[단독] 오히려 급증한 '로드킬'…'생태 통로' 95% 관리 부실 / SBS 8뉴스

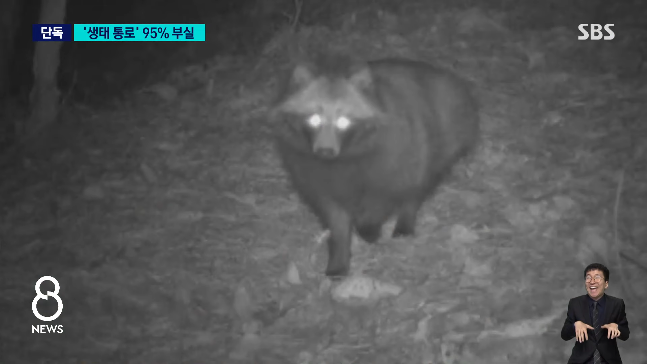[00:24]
밤에는 야행성 표유류인 너구리와 멧돼지도 지나다니고 드물게 청설모도 볼 수 있습니다.